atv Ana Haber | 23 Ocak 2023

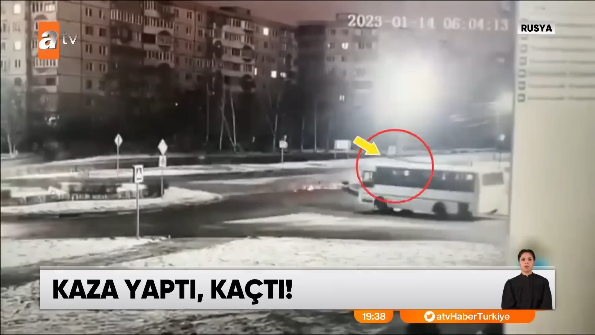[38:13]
Alkollü sürücü kavşağı fark etmedi. Aracı bariyere çarpıp havalandı. Yere düşen araç kaldırıma çıkarak durdu.